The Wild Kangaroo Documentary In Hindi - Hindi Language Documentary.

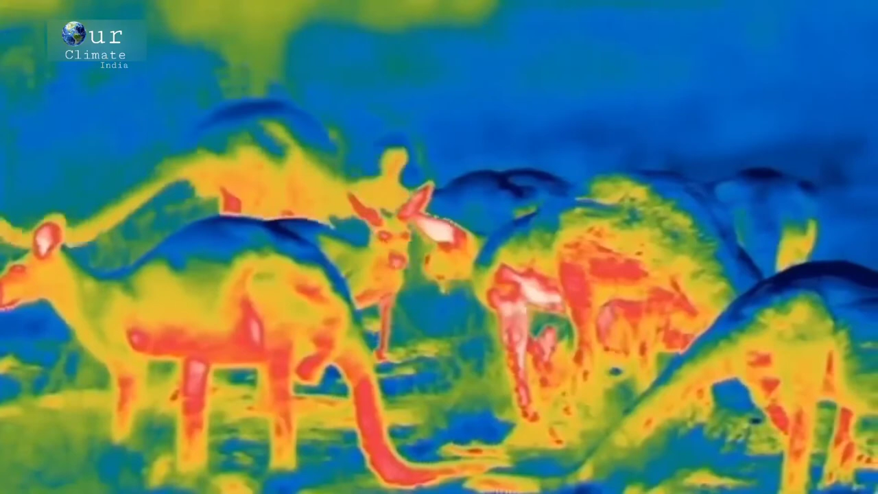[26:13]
تیس پرسنٹ ہیٹ کو ریفلیکٹ کر دیتی ہے اور ان کی سکن تھنڈی بنی رہتی ہے اس
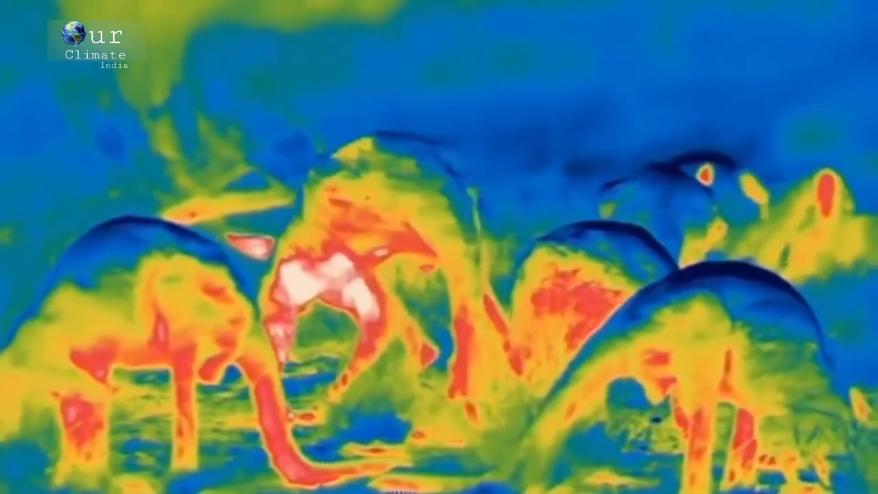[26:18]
تھرمل فوٹیج
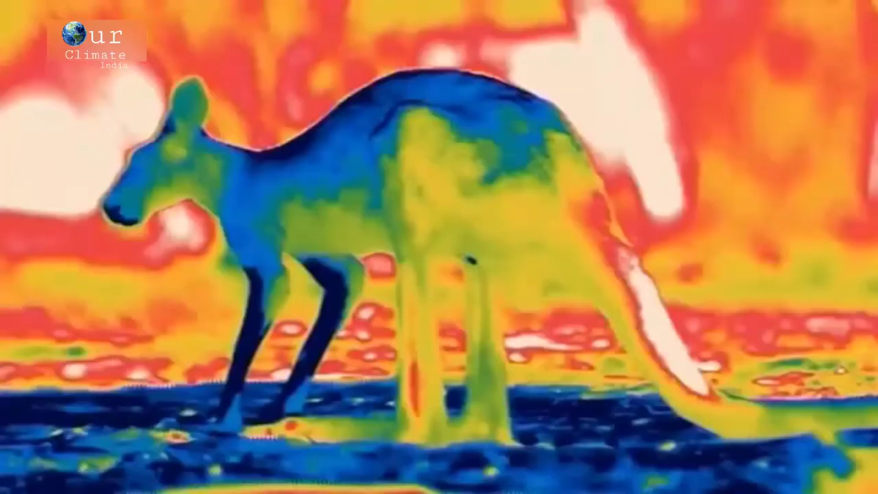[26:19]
میں سکن بلو کلر کی دکھ رہی ہے سامنے والے ہاتھوں کو لار سے گیلا
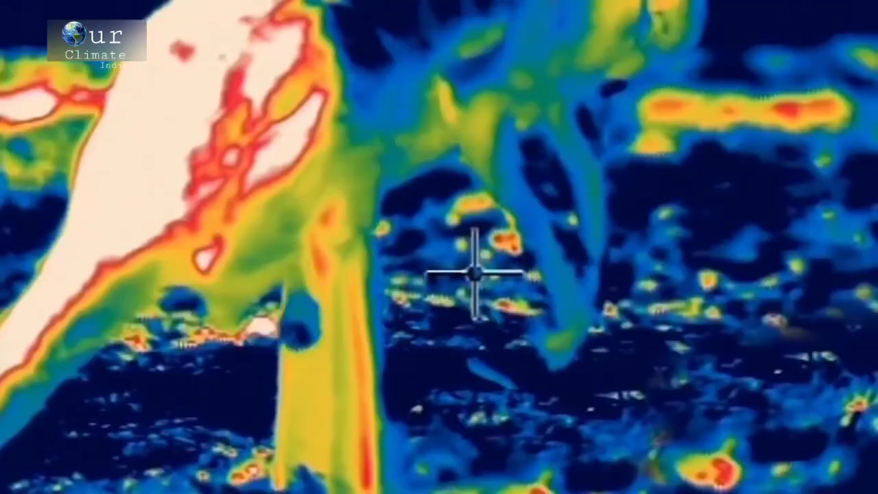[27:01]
لڑائی کے وقت یہ اسکروٹمز کو سکوڑ لیتے ہیں مگر ابھی اس گرمی میں وہ اس سے زیادہ سے زیادہ باہر لٹکائے رکھتے ہیں اور باڈی ٹیمپریچر کے مقابلے اسے ساتھ ڈگری تھنڈا رکھتے ہیں
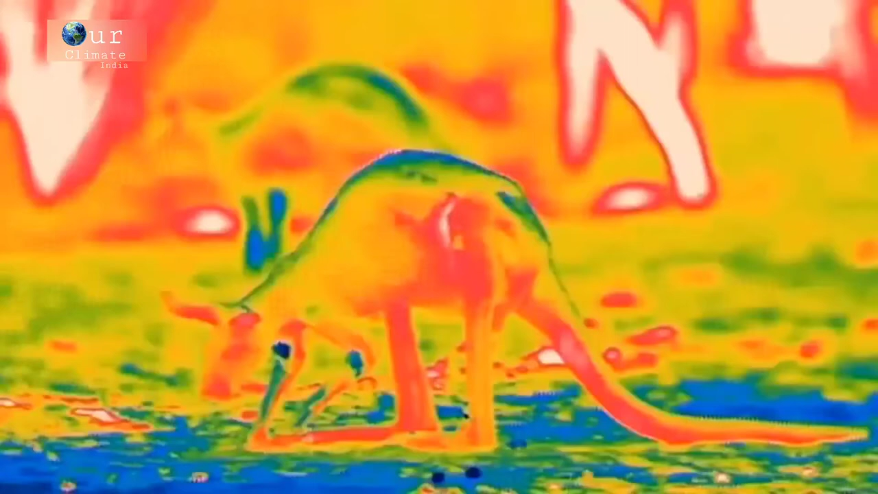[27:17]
زمین سے کچھ ہی انچ نیچے کی ریت بھی اوپر کے مقابلے تھنڈی ہوتی ہے
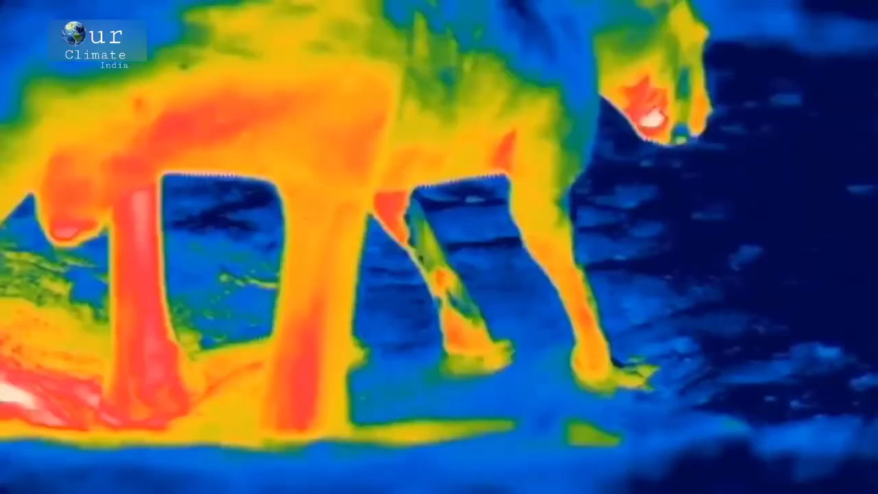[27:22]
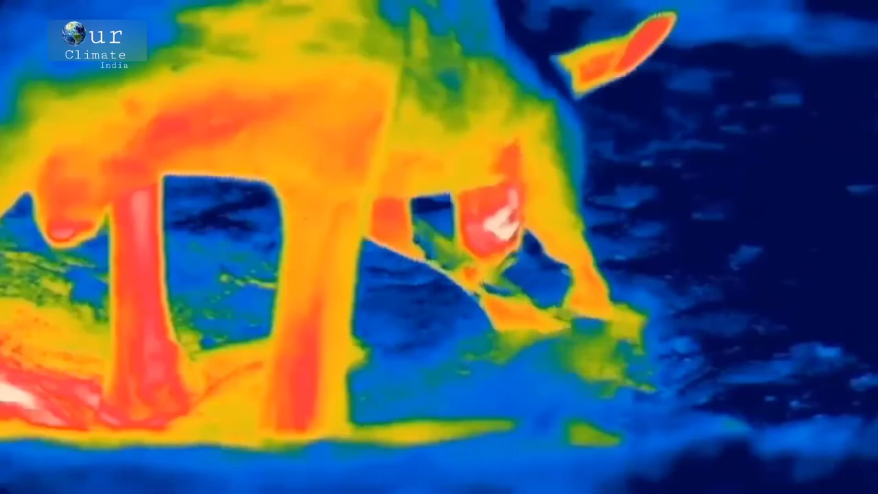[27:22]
جب تک تھنڈی ریت نہیں ملتی ریٹ کینگروز زمین کھوٹتے رہتے ہیں اور پھر